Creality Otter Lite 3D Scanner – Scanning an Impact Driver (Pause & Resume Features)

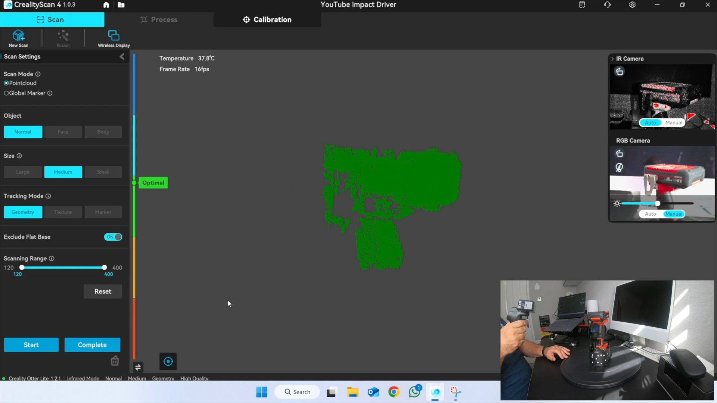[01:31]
Start on something which is feature rich.
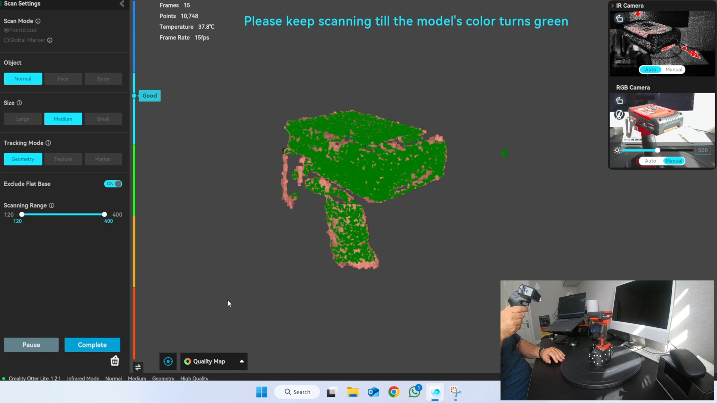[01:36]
I press start and as you can see I'm starting to scan it there.
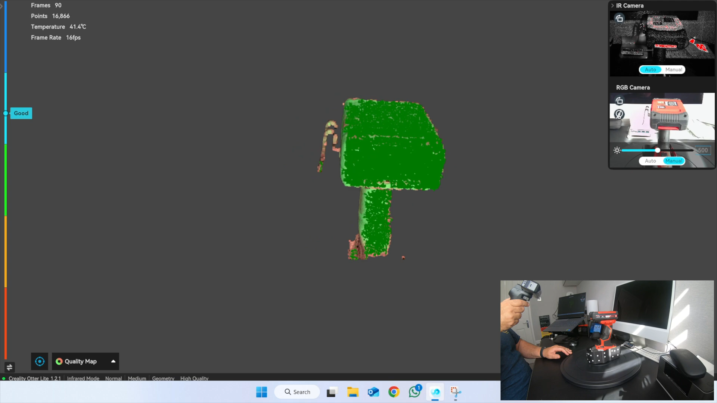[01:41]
So I'm scanning around the top and I'm not going straight onto the top. I'm going around the corners because that way that's where you keep the features in. See how I've got the handling as well at the bottom of the screen.
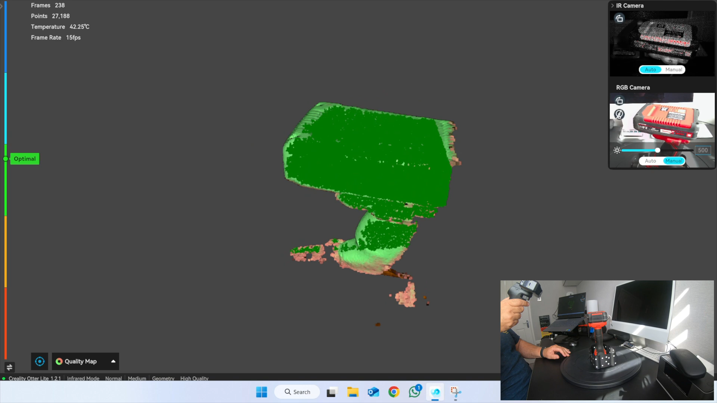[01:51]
That's the feature. If I went to the top I'd lose that.
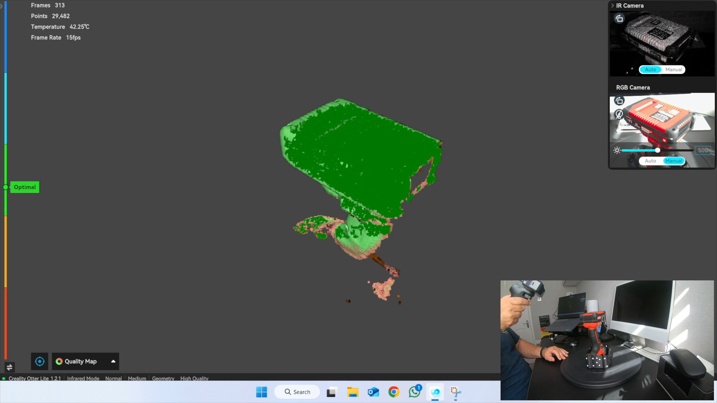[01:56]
I'd lose that to start with until I get all in.
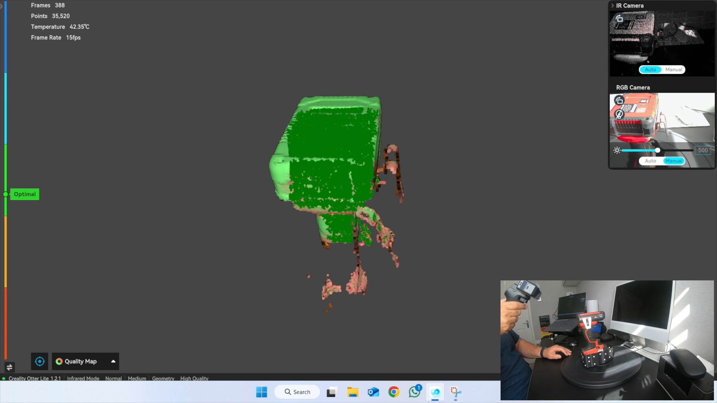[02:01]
Now I've got this corner to get in. That belt grip is really difficult because it's shiny.
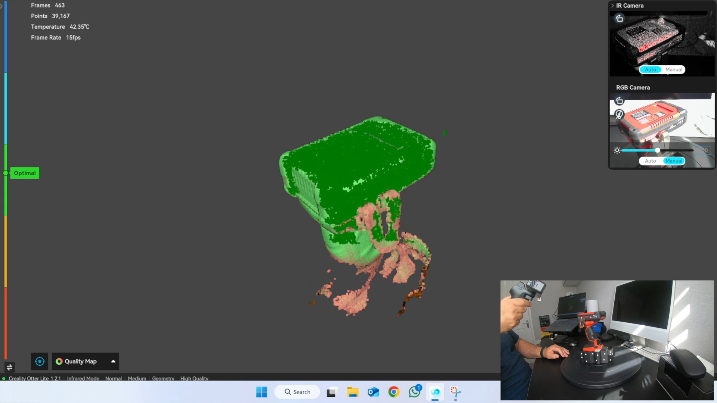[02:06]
We'll see how I get on with it.
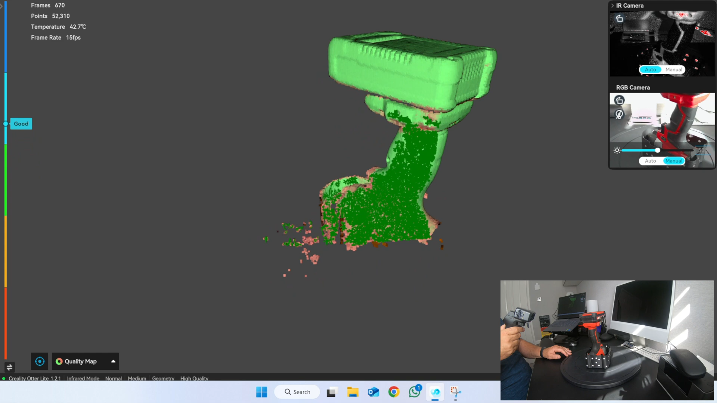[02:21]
Up and down.
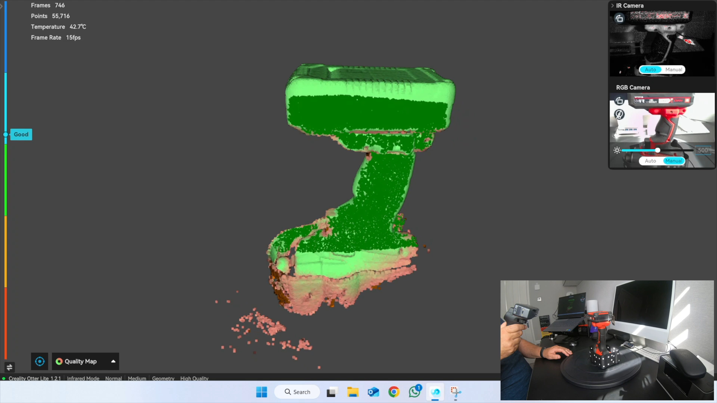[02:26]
Up until I get as much in as I can. I'm not worried about capturing this box because I've got to crop that box out.
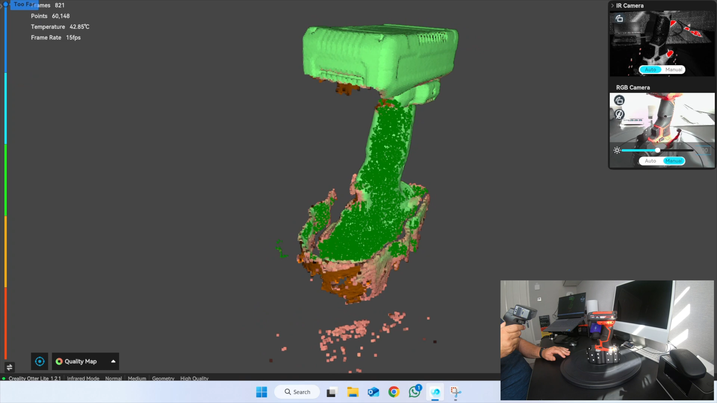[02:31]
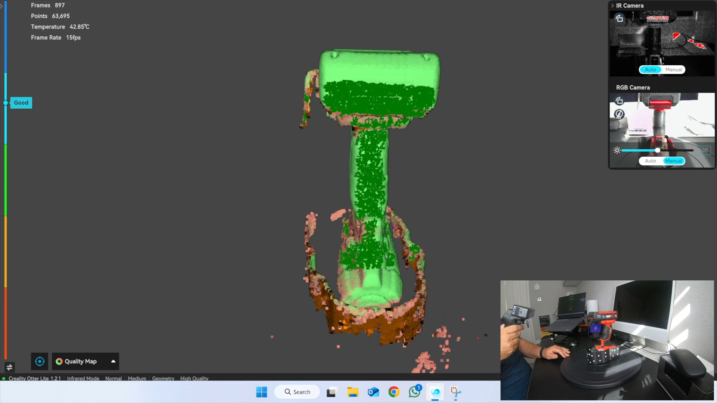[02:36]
And I'm not worried about not getting underneath that battery. Too much.
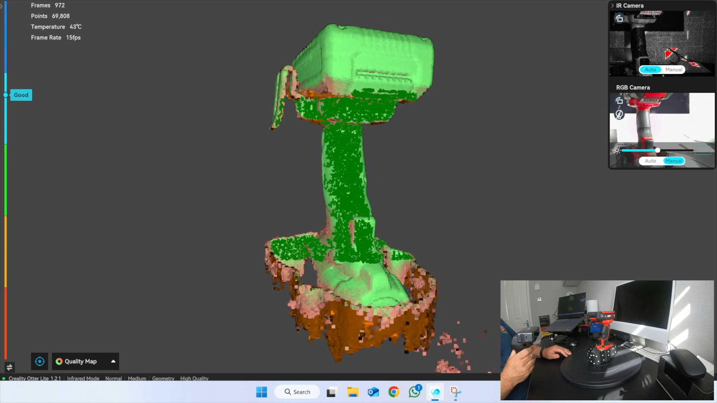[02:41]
I mean obviously I can just lower the angle a little bit. And get some of it in. But I'm not worried if I don't get too much in. Now then.
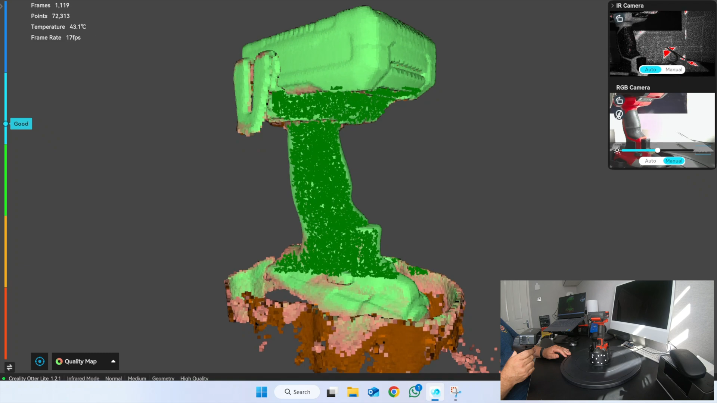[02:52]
What I'm knocking forward here now is again it's all green.
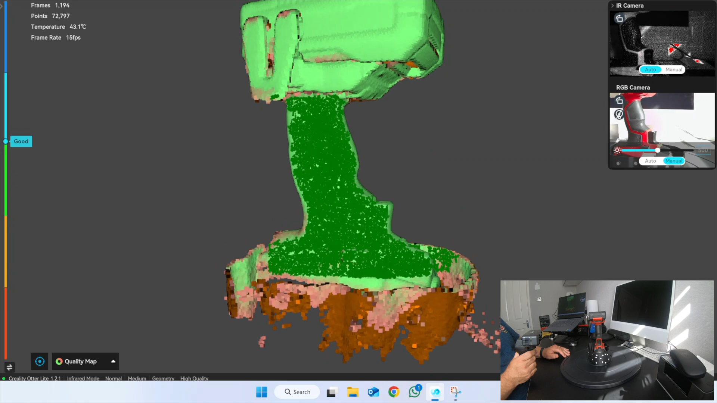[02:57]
See you've got bits which are slightly on the on the reddy pink side. Those are the bits which I can scan properly yet.
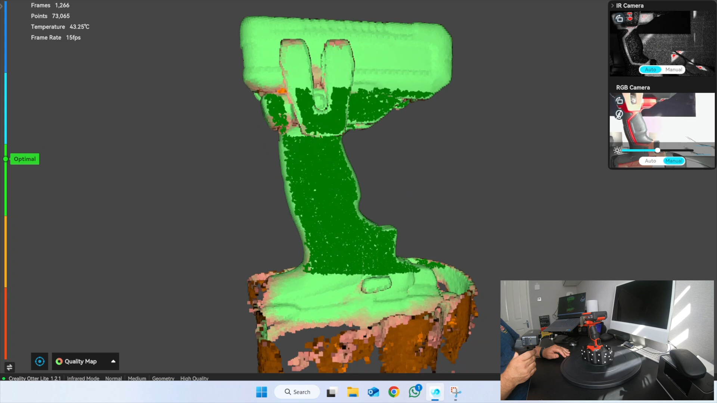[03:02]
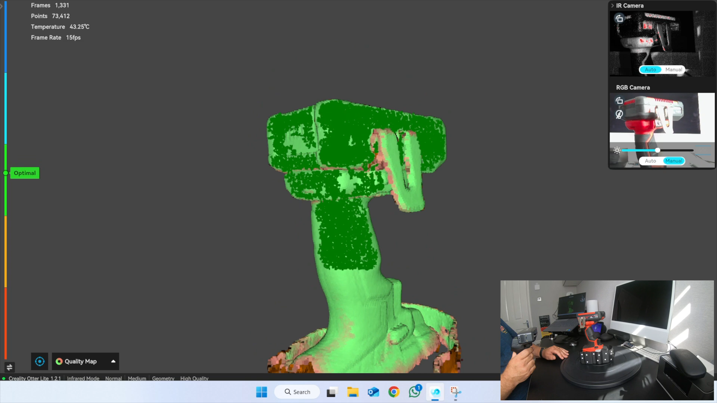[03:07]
Just a little bit there look down the base.
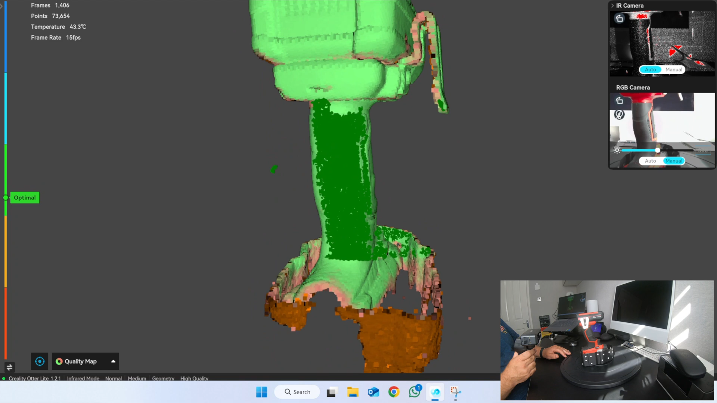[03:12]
There it goes green. So I want to keep features in there as well.
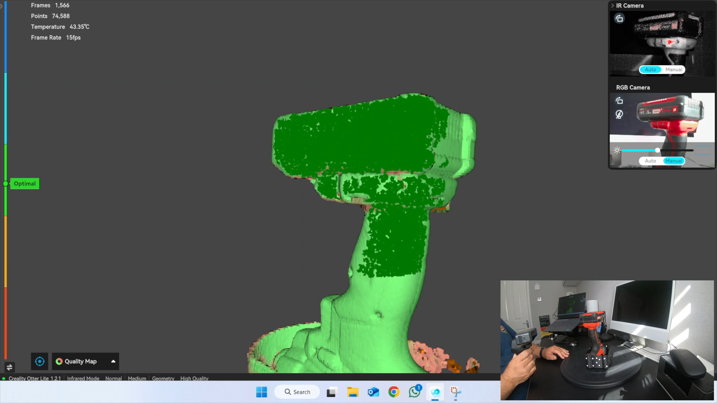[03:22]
Put a bit there which is pink. In the gaps. The cracks of that.
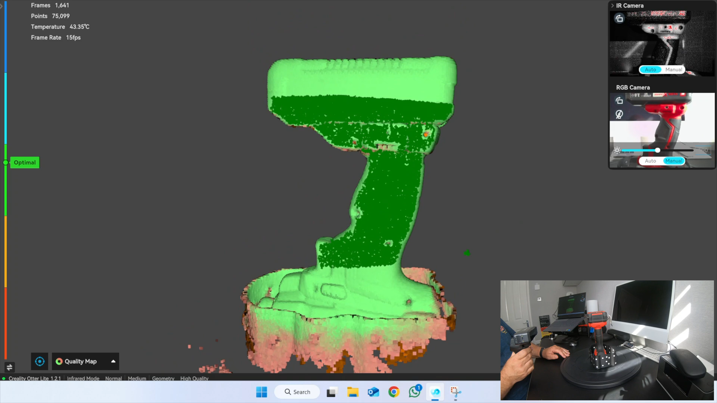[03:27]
The joints of the battery.